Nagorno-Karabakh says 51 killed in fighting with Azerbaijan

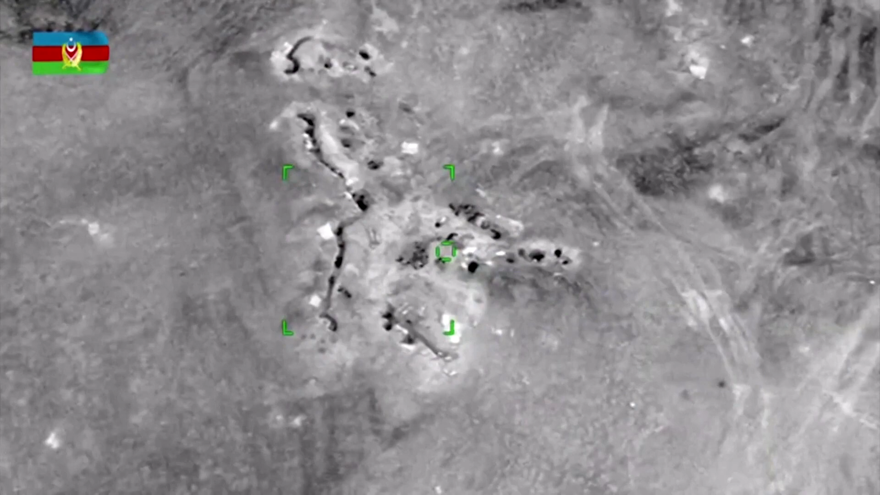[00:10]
The Azerbaijani Defence Ministry released drone footage of what they say were targeted
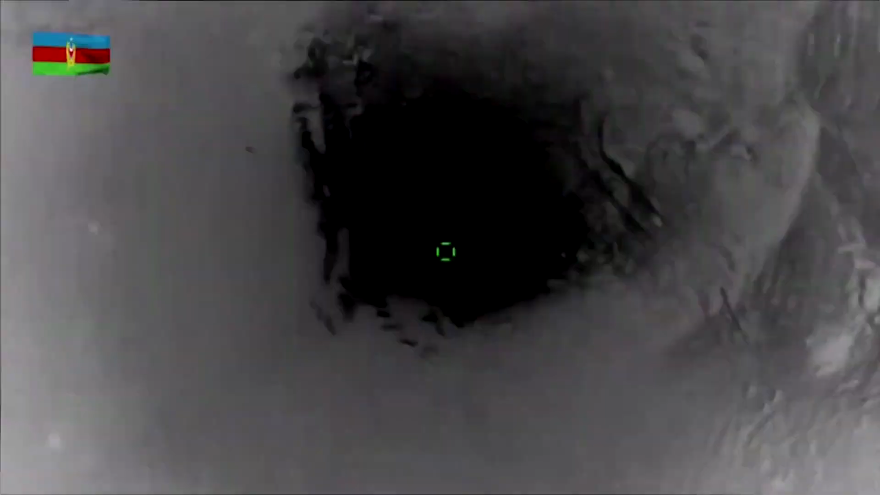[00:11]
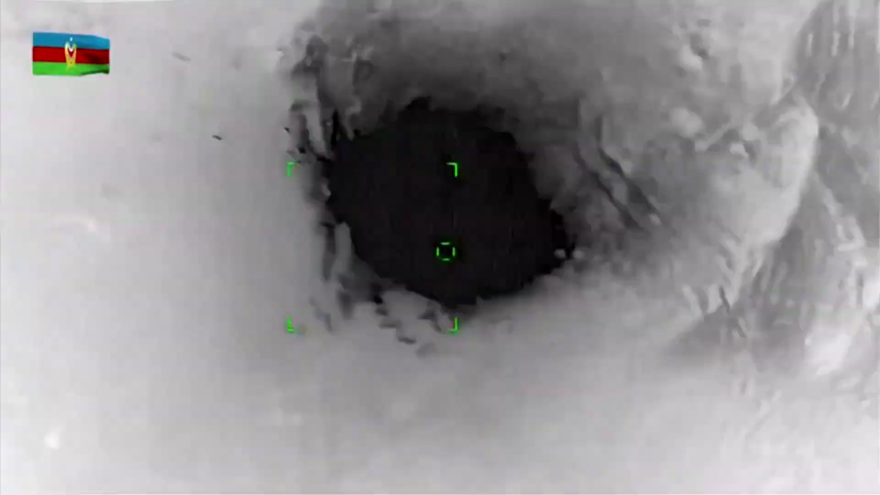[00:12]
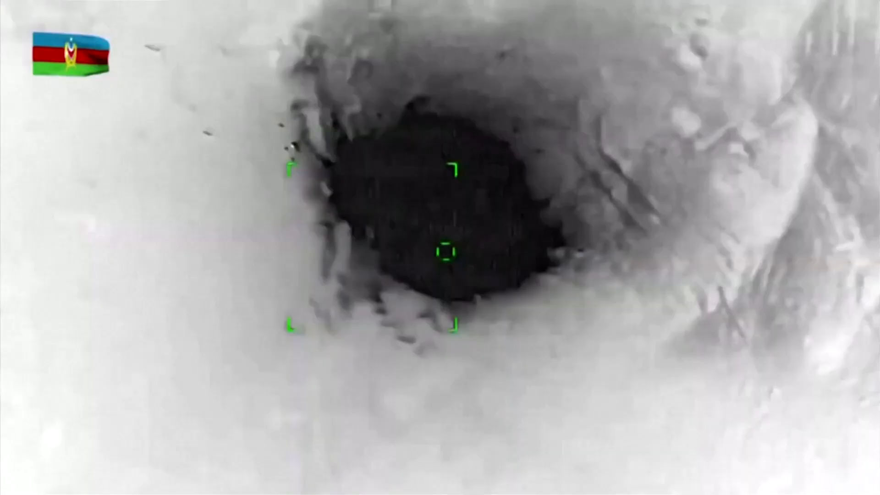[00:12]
blasts on Armenian military hardware on Friday night.